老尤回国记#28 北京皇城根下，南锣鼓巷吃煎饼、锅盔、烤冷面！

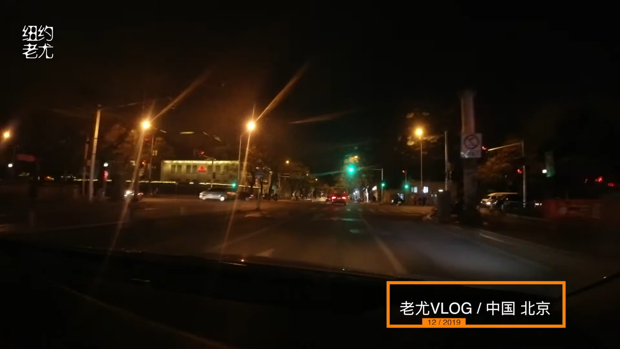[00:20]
校路段， 这是。 就是故宫的前面。 右转。 啊，前面就故宫啊。 前面对着的是故宫东门吗？ 请沿北河沿大街继 这 续 是北 行 河 驶 沿大街。 2公里。 对。 前方有非机动车道拍照。前方红绿灯路 这 口 黄城根啊，这原来是吧？ 这就是黄城根公园。 啊，黄城根公园啊。
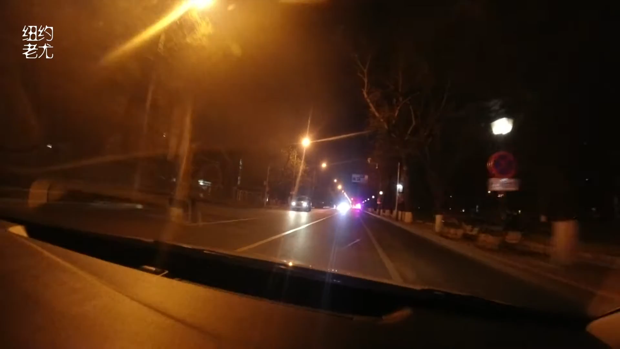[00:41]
灯市口西街，灯市口。 前方路段有多个违章拍照，请按交规行驶。 北京人民啊，人民检察院是吧？最高检察院是吧？检察院进去就出不来了，这。 没有那个什么，你是进不去。 进不去的，对。我说一般把你弄进去，你就把你弄进去，你就出不来了。是是，公安。
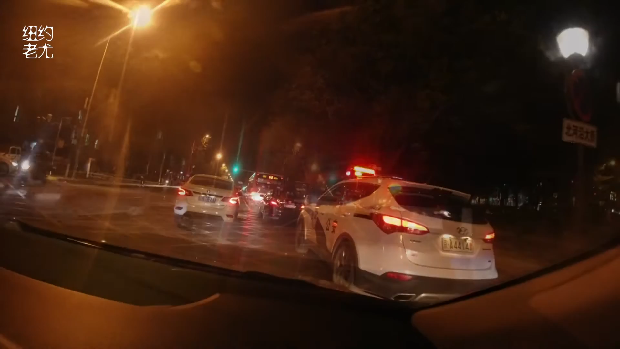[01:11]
一般人进不到这个最高人民检察院， 一般人都不想进去。 对， 这一溜边都是黄城根公园 啊，这是黄城根公园啊。
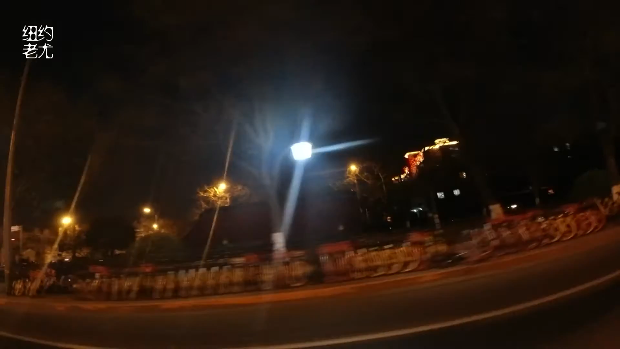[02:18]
左转，进入第二 就 啊，这个城墙， 这就是老的遗址，就是 啊， 最后剩了一点城墙 啊，就还剩那么一块儿，这可能都好几百年了，是吧？
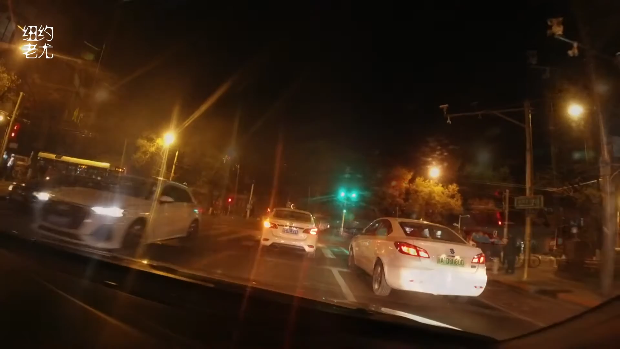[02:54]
南锣鼓巷啊， 嗯、 前面那条是地安门东大街是吧？ 对， 地安门。 左转，进入地安门东大街。前方有连续非机动车道拍照， 就这儿吧。 到达目的地附近，导航结束。 好， 这有摄像头。 啊， 我这样吧。 到前面的地方。 这个摄像头，这下、 啊、这可以。 这个收尾啊，好收尾，你们动作比较快点。 好嘞， 好，待会儿随时问题，再见。 哎，再见。